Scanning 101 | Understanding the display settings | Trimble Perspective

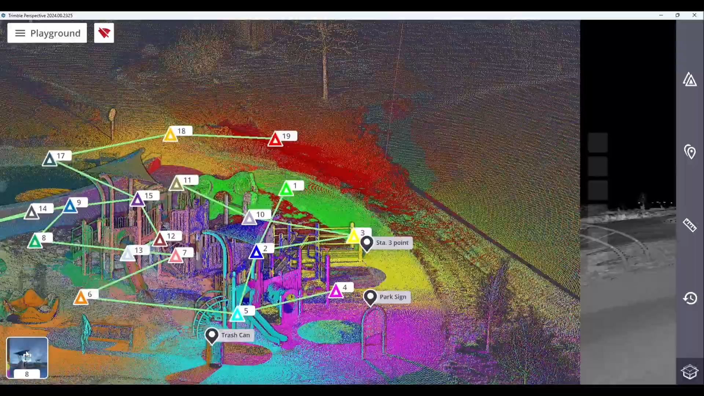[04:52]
you are also presented with the option of registering that station,
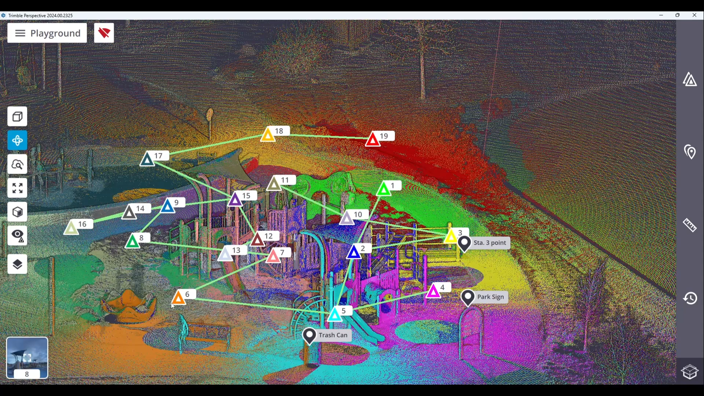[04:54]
exporting it, displaying the stations nearest it, the station view,
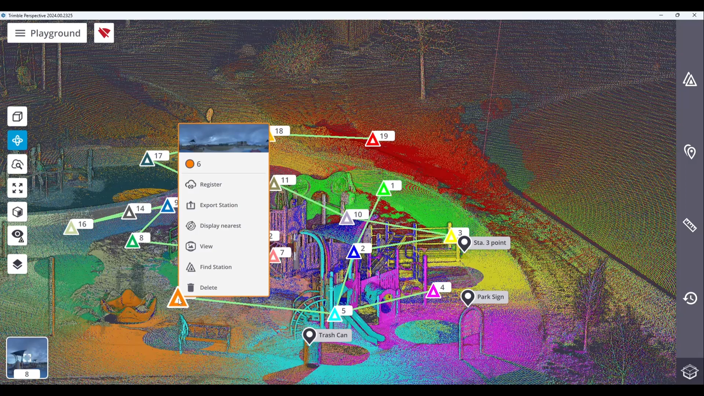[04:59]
finding that station, or deleting it.